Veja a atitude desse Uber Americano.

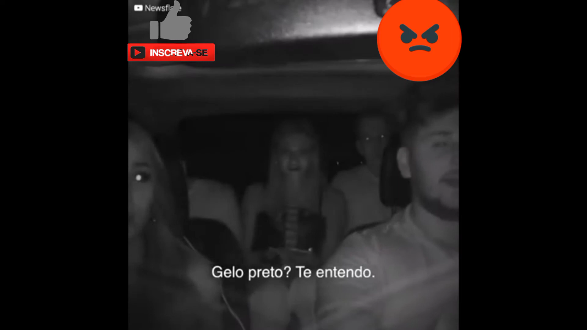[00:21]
Ice. I yep, see yep, you. Yep, yep. What's this? Know. What's this? Are you recording me? That's a dash cam recording everybody in the car. Yep. I Alright, so today in your fence.